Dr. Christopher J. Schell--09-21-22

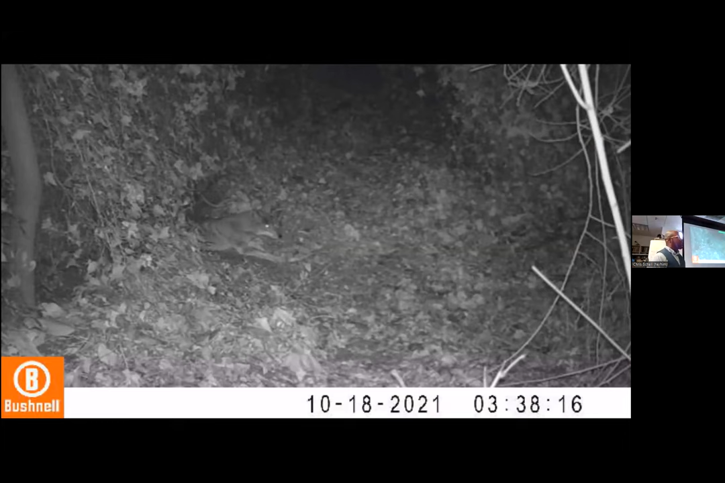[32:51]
But they also give us great resolution and behavior to how the animal is responding in real time. Notice the timestamp on this, 10/18/2021. So currently, we have cameras out in the field recording behavior of these animals as they're moving through the environment. This is at Blake Garden, which you could go to now if you wanted to. It's about 12 minutes north of where we are. And this gives us some indication of how the animals are behaving in space. So if you're curious, right here, you know what? Because I was gifted this, I'm going to use it.
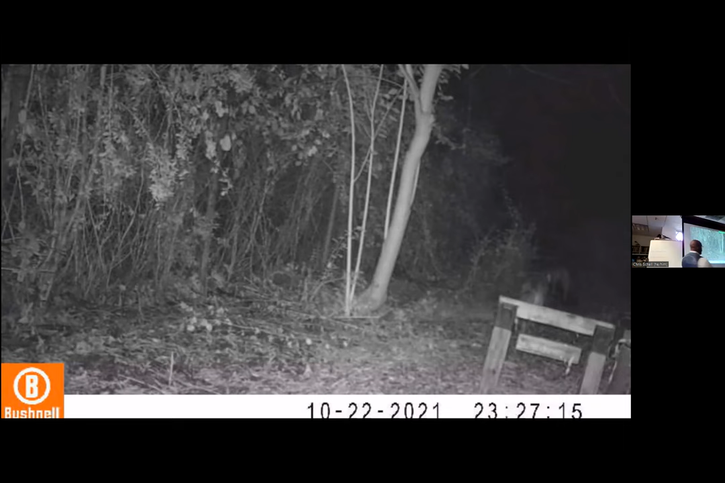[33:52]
Here is that same individual male right there and his mate moving through 4 days later. So this is on the northern edge of Blake Garden. So these cameras are great, but y'all are probably asking yourselves, if you study behavioral ecology, you're like, okay, cool. But how are you going to be able to get repeated behavior from known individuals over time? You got me. Cameras can't do that. So that's why we have, because some of y'all are like, oh, captive systems, I don't want to work.